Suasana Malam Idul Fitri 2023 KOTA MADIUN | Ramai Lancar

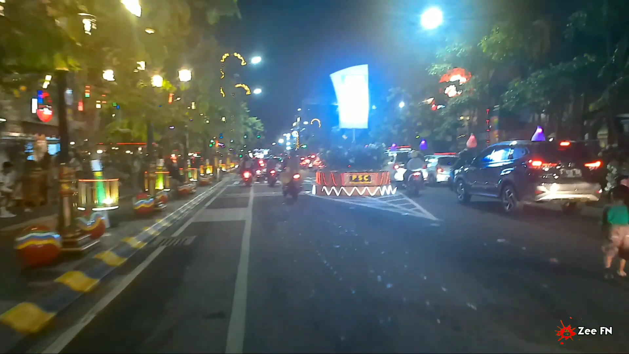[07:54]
Nah lanjut teman-teman Di sekitar Jalan Pahlawan Street Center Seperti ini ya Sekali lagi Kondisi jalanannya Depan balai kota Madiun Juga masih lumayan banyak yang duduk-duduk ya Tapi di kawasan depan Kabah ya Replika Kabah Itu nampak rame
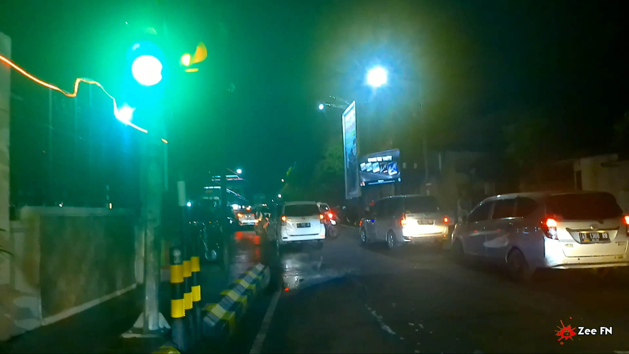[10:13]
Oke teman-teman Jadi kondisi Di alun-alun Kota Madiun Mancet total ya Ini saya putuskan Untuk belok ke arah kiri Ya itu kondisi jalanannya Di kawasan sekitar Alun-alun Madiun Benar-benar mancet Dan di tengah ada Apa tuh Namanya Pasar Malam